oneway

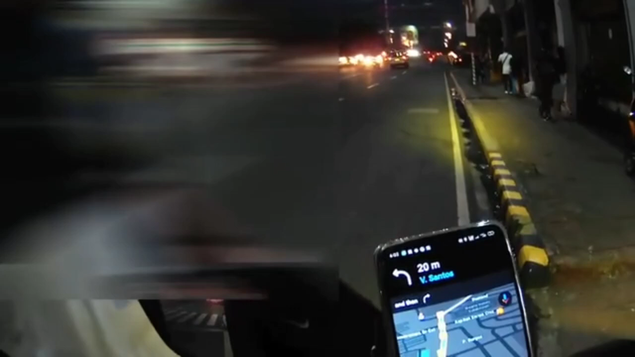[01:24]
Kaya, ayun po eh. nakikita ka na, baka ano yung baylay ka ng one way. Opo. One way po yan.